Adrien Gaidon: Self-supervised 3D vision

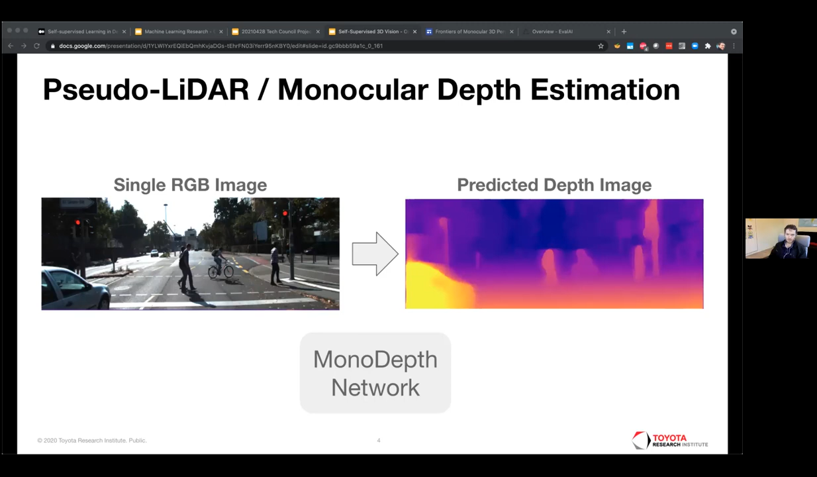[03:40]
which is about taking a single RGB image and outputting a depth map per pixel range estimates. How far is the object that was captured in that pixel? So again, naturally, the question in the age of rich sensor suites, stereo, LIDAR,
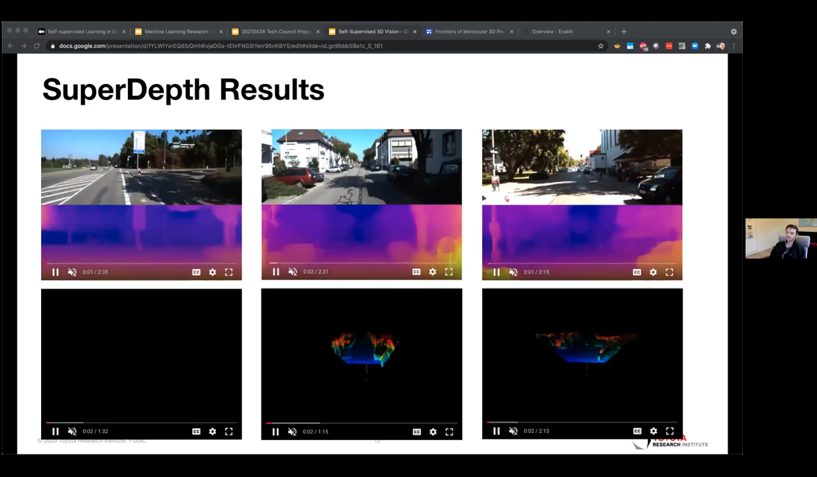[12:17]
And as you can see at the top, def maps. One of the benefits is also because it's a stereo pair for which you know the baseline in meters. You can actually also reconstruct point clouds metrically scaled point clouds with the camera calibration information, the stereo calibration information.
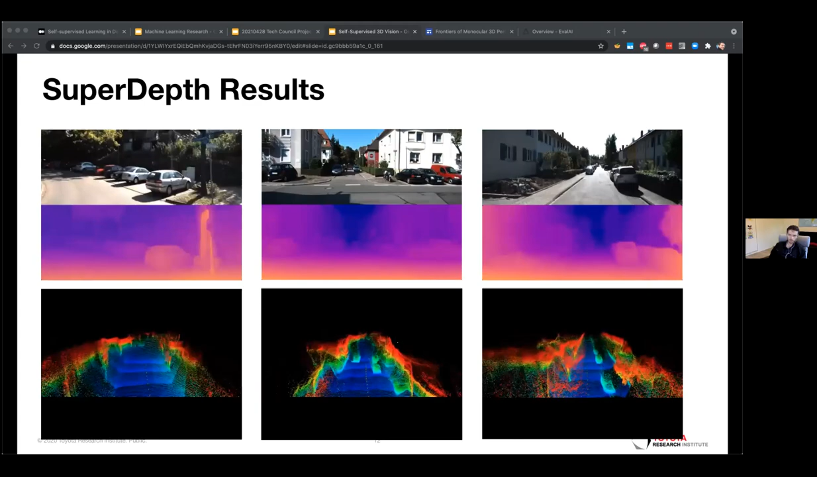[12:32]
This is what you see at the bottom. That's great, but stereo is not really ubiquitous.
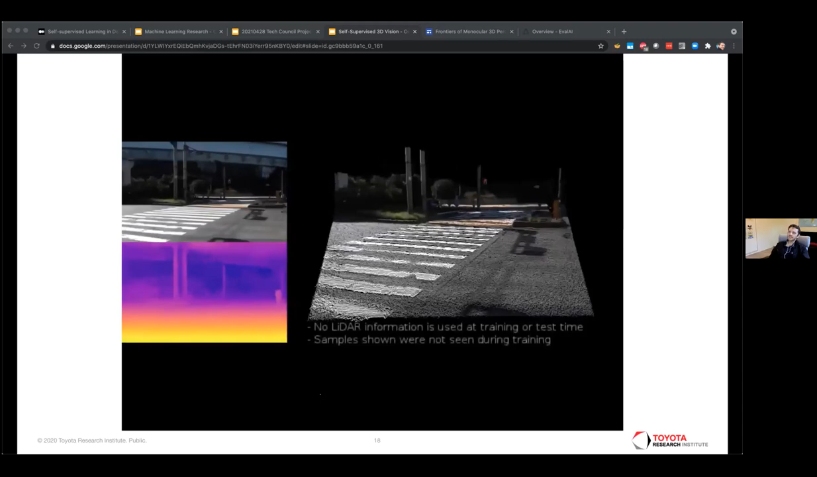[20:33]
So here, what you see is upper left image inputs, lower left depth map prediction, color-coded,
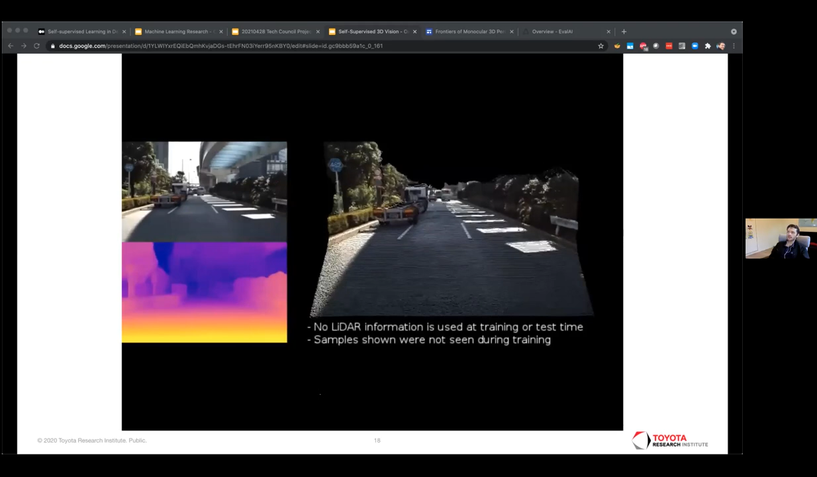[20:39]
and on the right what you see is a point cloud that we reconstruct from that, because again we have the intrinsic
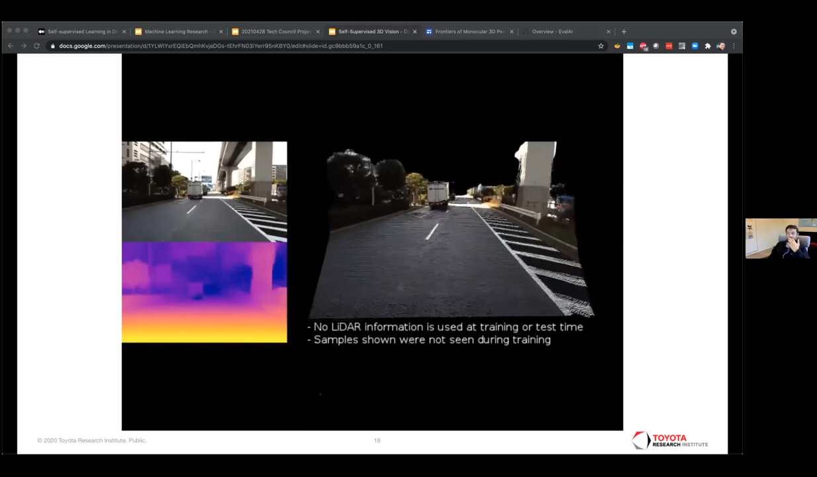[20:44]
parameters, so we can basically reconstruct a point cloud,
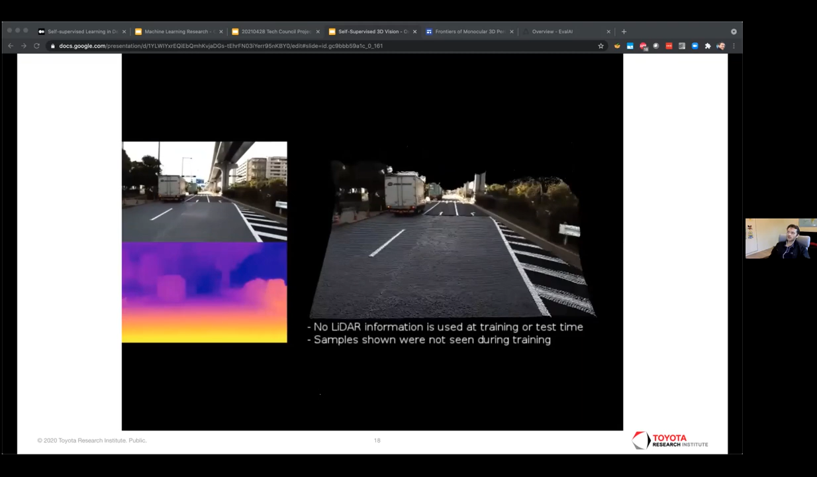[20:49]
and so you see this is data from our fleet in Japan in an area of Tokyo, close to Tokyo called Odaiba.
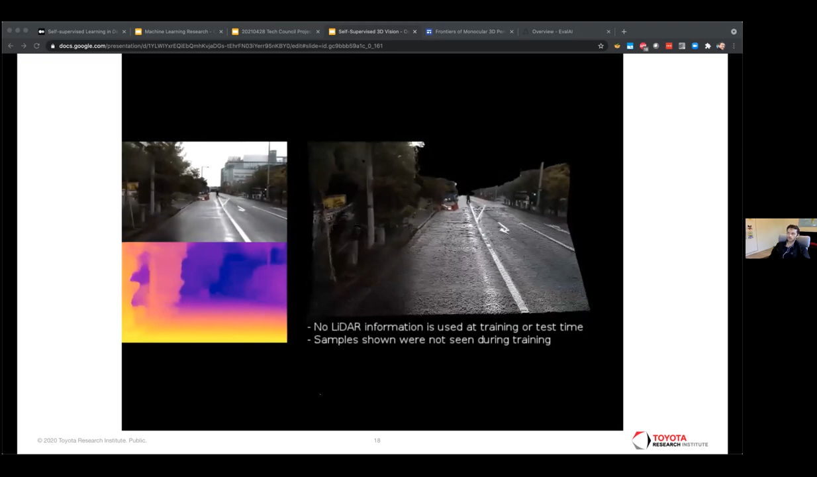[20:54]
Here you see it works on the pedestrians, on the cones, on the cars, on the buses, on the road, quite far away too.
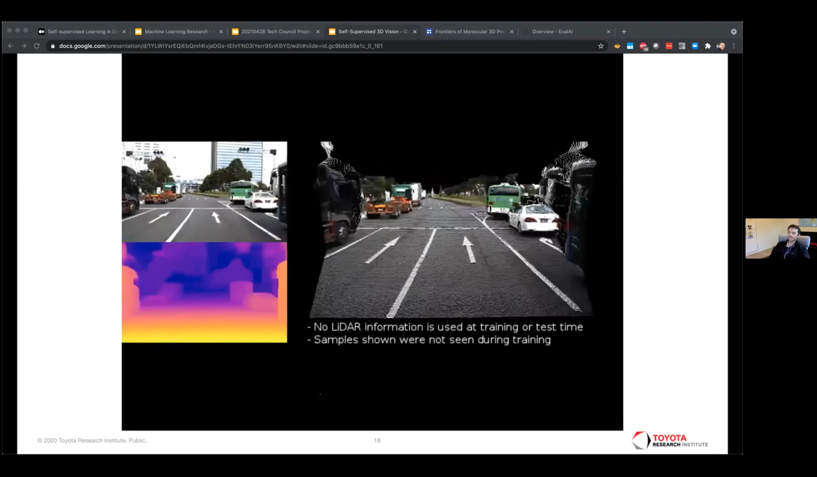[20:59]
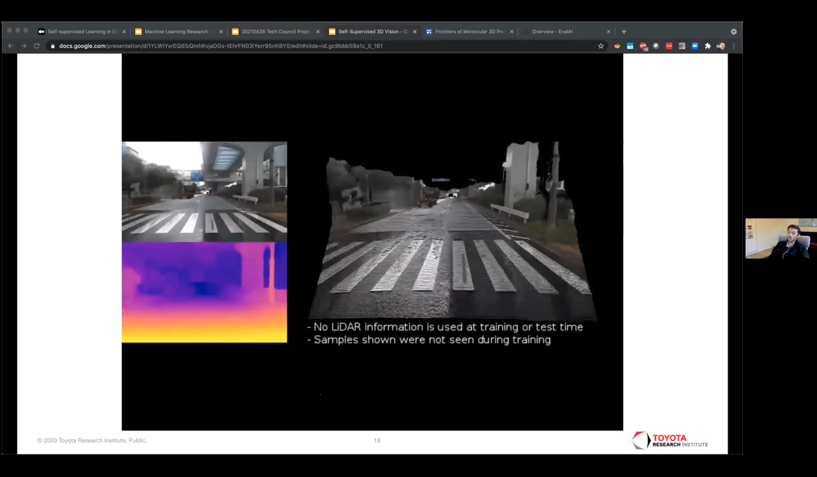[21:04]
You see it works really well on wet surfaces where LIDAR struggles quite a bit, including very wet surfaces such as this one.
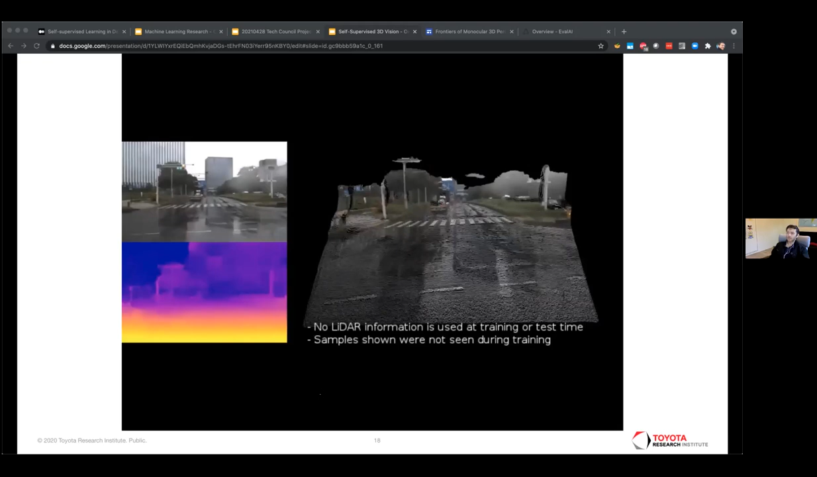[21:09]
So there's here some just more qualitative results to show that it captures a lot of details, and in particular, if you see this one on the lower left, you can see through the fence,